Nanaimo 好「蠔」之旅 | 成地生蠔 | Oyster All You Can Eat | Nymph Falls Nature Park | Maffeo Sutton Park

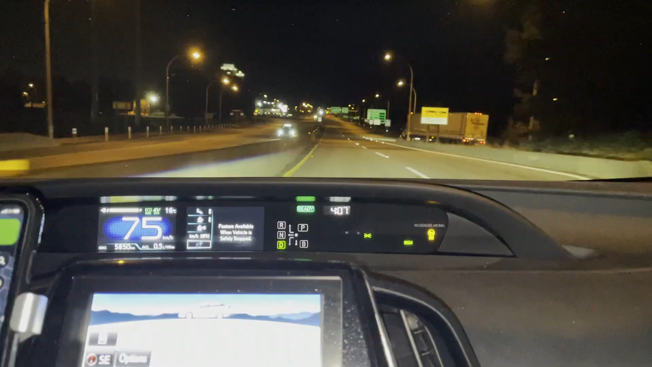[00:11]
早晨早晨大家你見到現在是天都未光現在是早上的4點0時
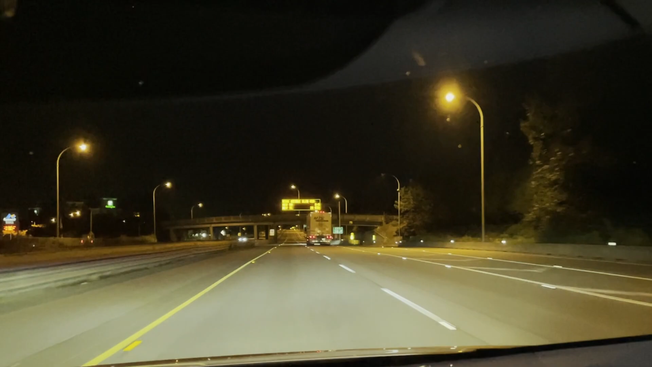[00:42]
就決定把兩天一夜的行程改成四天三夜的行程因為我們非常之遲線就是去改去程的船票所以就沒得選但只有5時15分這一程我們現在就是HIGHWAYNinai Mo去這個碼頭現在一條街是黑漆漆的是沒有街的黑漆漆的一片然後
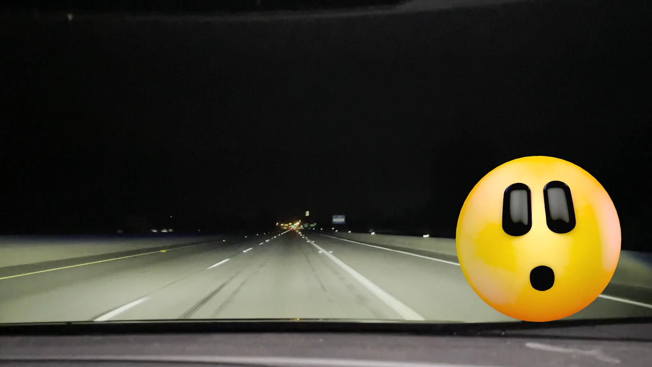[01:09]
只看到前面很少很遠很遠的有些車
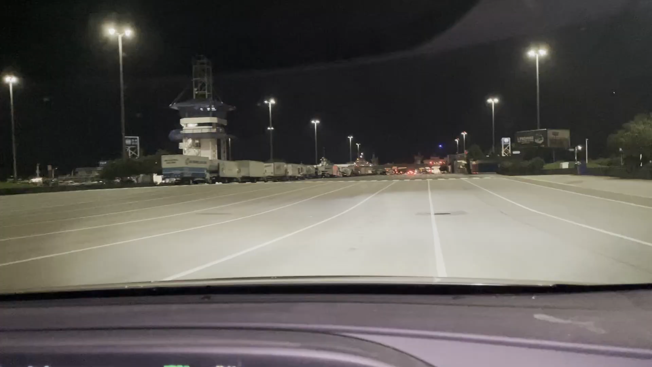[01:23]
Ferry的Registration我們就排隊了我們現在是29B.
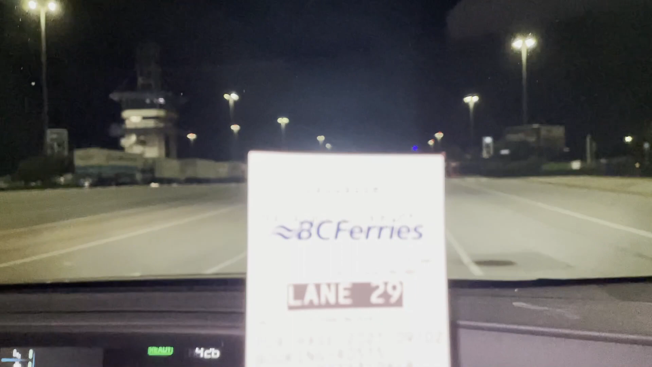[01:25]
C.Ferry Lane 29麻煩司機幫我過兩條線排隊我們現在